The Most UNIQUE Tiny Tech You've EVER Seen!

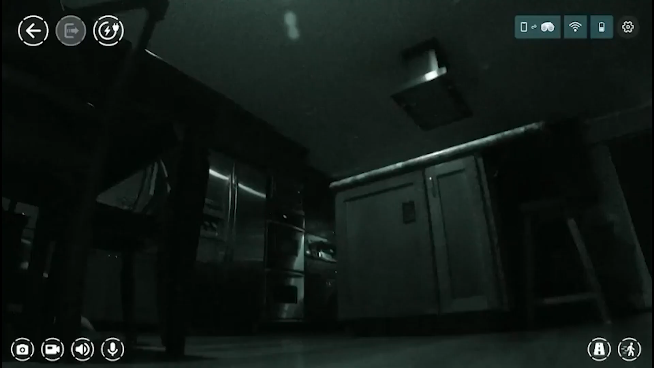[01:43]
Scout is the perfect sidekick for home surveillance with no blind spot because it is outfitted with numerous cutting at sensors and AI algorithms.